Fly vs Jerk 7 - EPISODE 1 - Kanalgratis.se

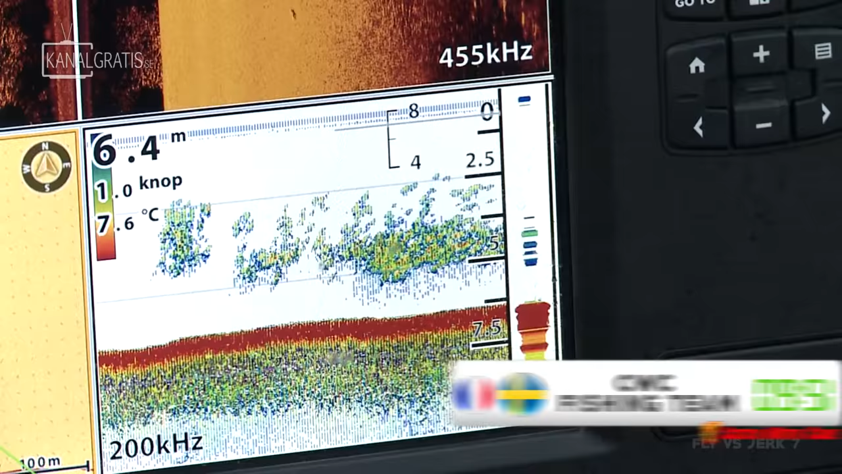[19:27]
On screen: depth 6.4 m, water 7.6°C, speed 1.0 kn
Yeah, we're looking for some big bunch of bait fish here,
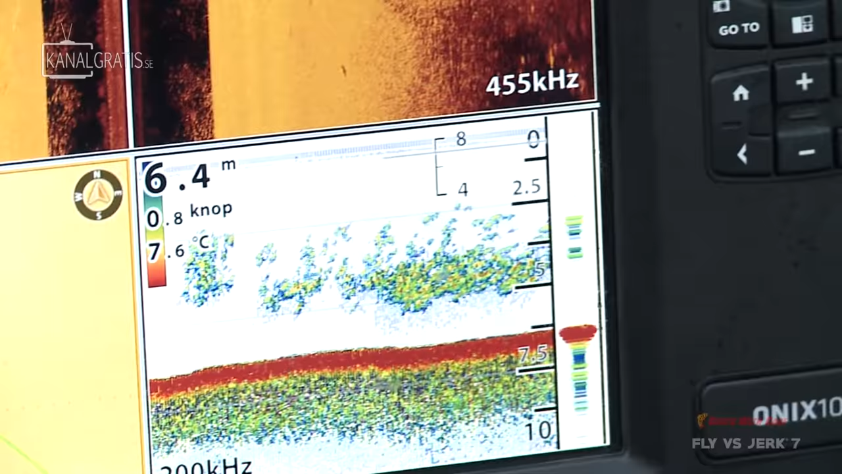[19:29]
On screen: depth 6.4 m, water 7.6°C, speed 0.8 kn
and we have located some. What do you think, Pierre?
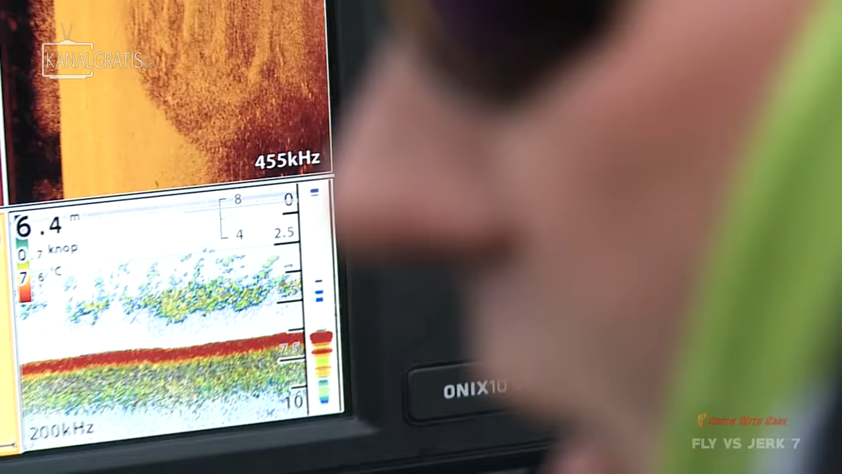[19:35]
On screen: depth 6.4 m
Yeah, there's a lot of bait fish here. Yeah, I think we start here. Yeah. Yeah, we have to try it. Yeah.
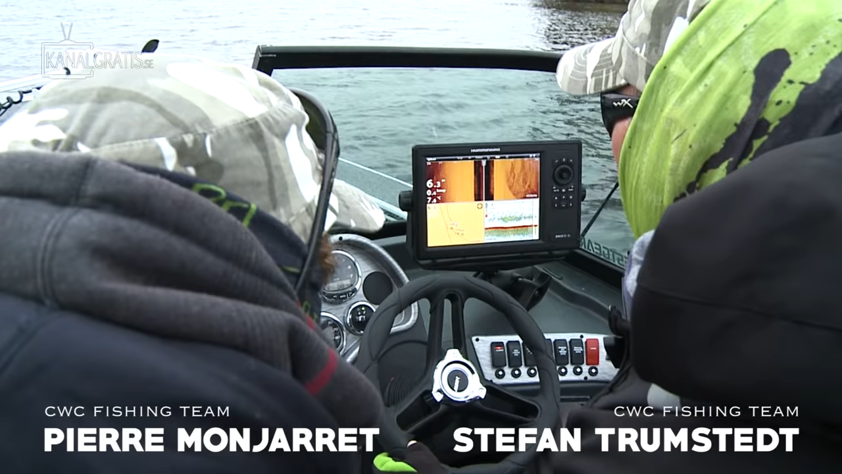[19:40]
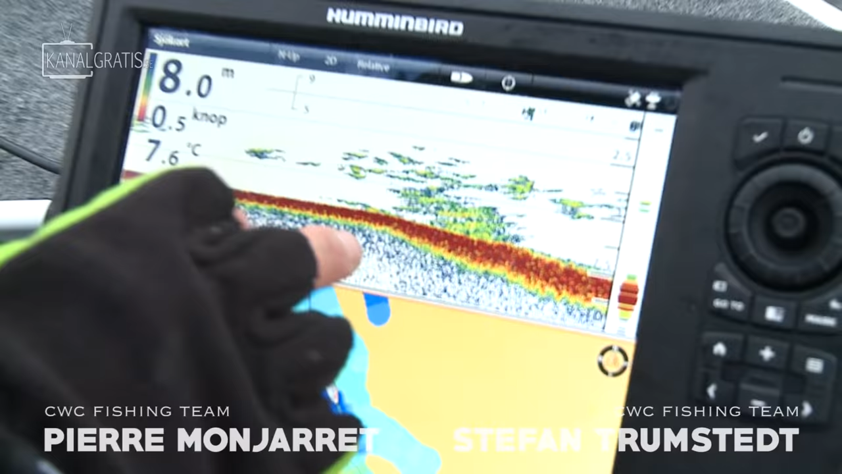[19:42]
On screen: depth 8.0 m, water 7.6°C, speed 0.5 kn
Okay, so now you can see a lot of bait fish, some on the bottom, some come up, so it's more or less disparate everywhere.
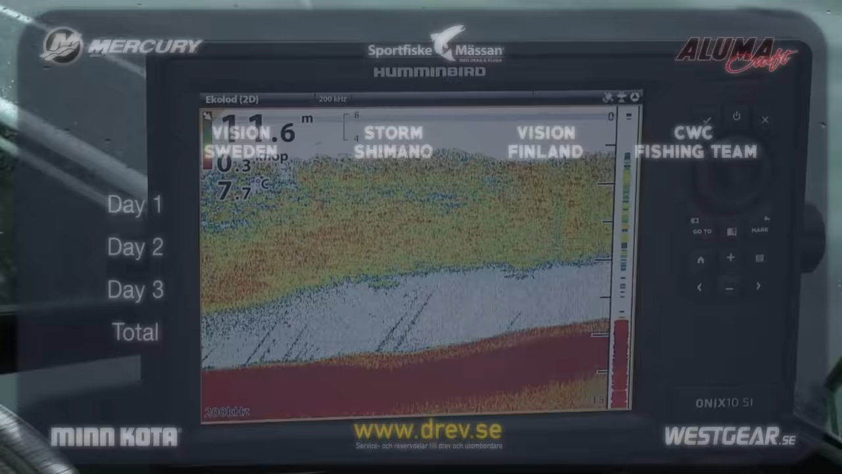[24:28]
It's so exciting. So much bait fish.